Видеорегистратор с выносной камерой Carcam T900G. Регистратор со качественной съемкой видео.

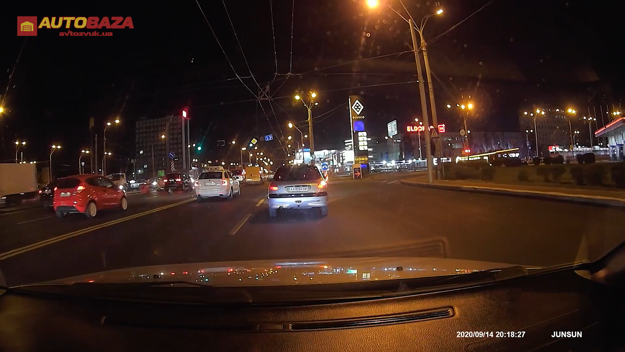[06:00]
Но тем не менее номерные знаки хорошо различимы с дистанцией 10-15 метров. Ну и в принципе остальная детализация тоже не подводит.